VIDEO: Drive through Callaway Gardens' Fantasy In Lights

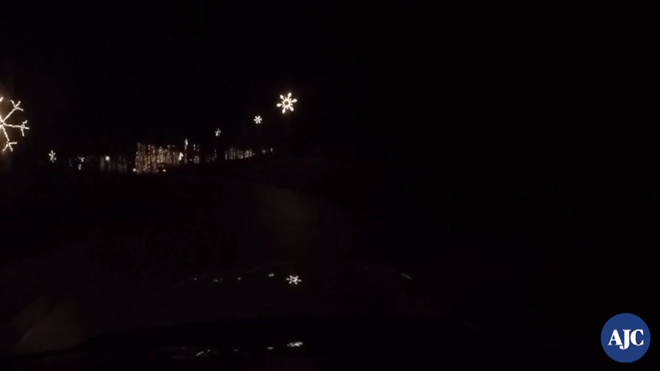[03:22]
Some other highlights, of course, guest favorite is Snowflake Valley. That's where you have cascades of just white lights of all different shapes and sizes just brilliantly shining in the night sky.
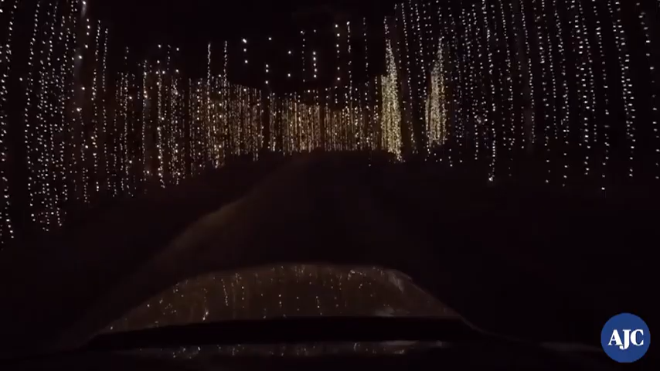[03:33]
And of course, also is Santa's Workshop is a popular scene.